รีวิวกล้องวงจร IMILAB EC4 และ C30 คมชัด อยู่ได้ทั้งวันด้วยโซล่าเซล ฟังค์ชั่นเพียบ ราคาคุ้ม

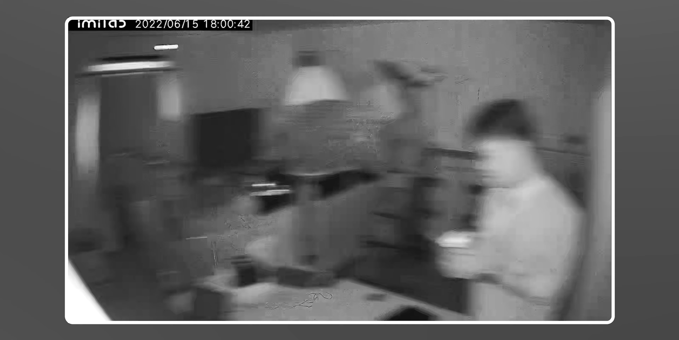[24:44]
ปีดมั้น ปุ๊บ มันก็จะเป็น IR ตัวหนงมัดเพราะมันมืดสนิตนะครับแล้วก็ตัวเมนูมันเข้اؤง่ายgrandหลวดแค่ i-